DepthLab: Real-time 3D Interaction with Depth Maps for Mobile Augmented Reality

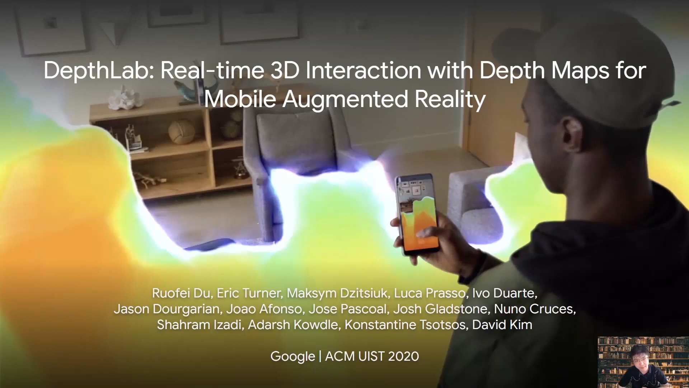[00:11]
Today, I am going to present our open-sourced magic, DepthLab, real-time 3D interaction with depth maps for mobile augmented reality.
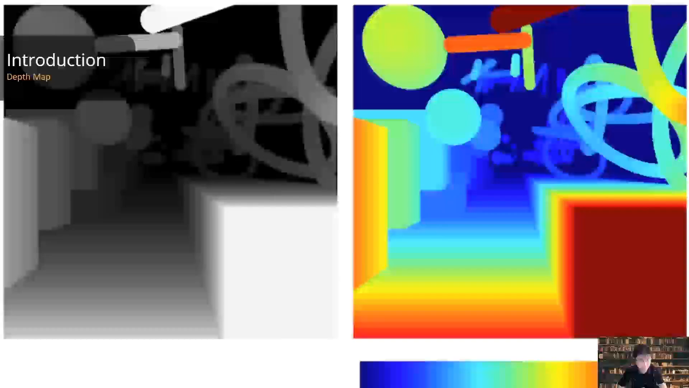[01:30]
With Google's ARCore Depth API available on millions of Android devices,
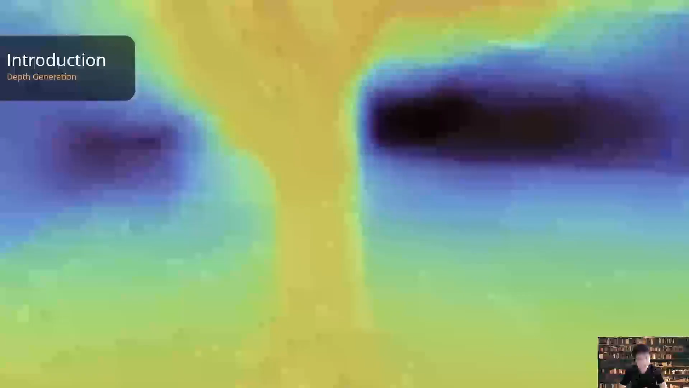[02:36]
However, this presents additional challenges compared with traditional stereo.
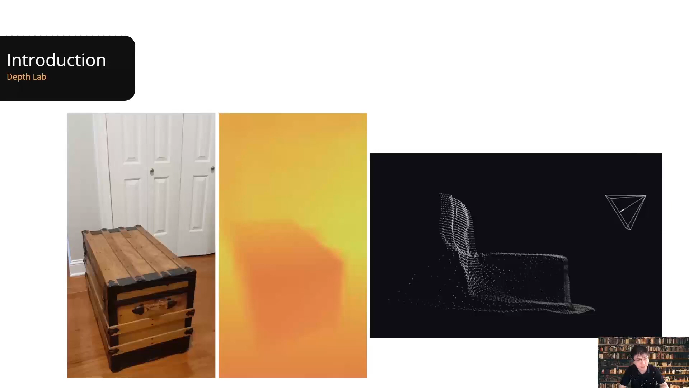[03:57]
Currently, our Depth-16 image format allows for depth sensing up to 8 meters, and the best depth measurements are between 0.5 meters to 5 meters.
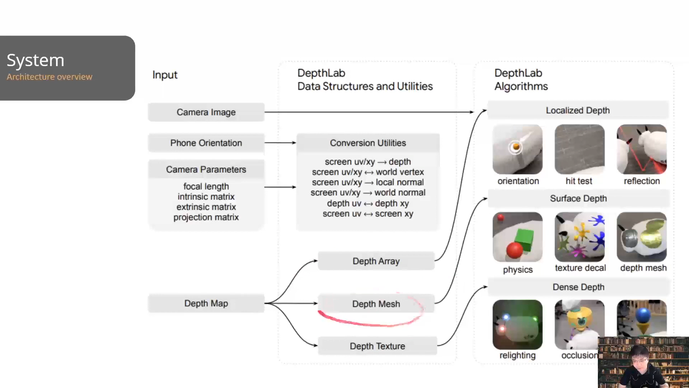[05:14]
Depth array, depth mesh, and depth texture.
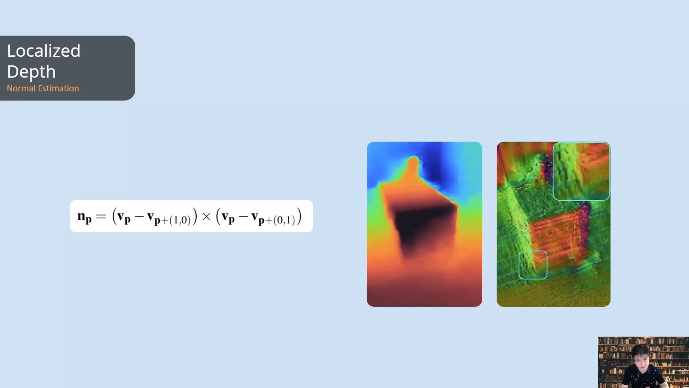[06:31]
A simple cross product may yield noisy or invalid results due to depth discontinuities, holes, and outliers in the estimated scene.
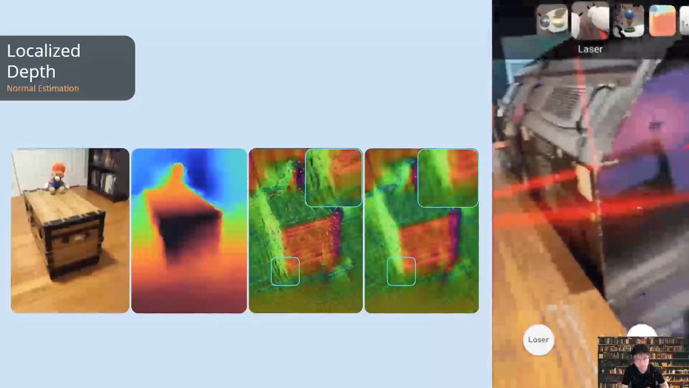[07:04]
Our algorithm can effectively smooth the normal map while keeping a reasonable accuracy for developers. In DepthLab, we provide a library to cast and reflect virtual theory to leverage the smooth normal map.
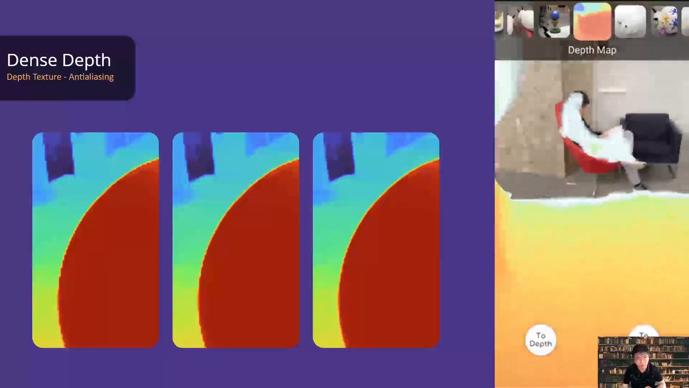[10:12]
So with simple neighboring pixels, when simply neighboring pixels, we use a larger kernel size for pixels with smaller depth values.